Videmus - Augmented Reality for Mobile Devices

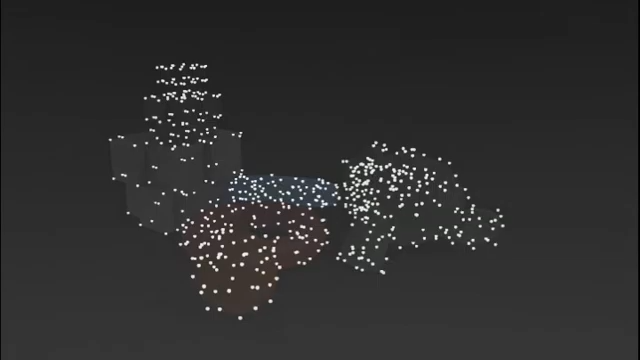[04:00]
The creation and use of this representation is core of Videmos.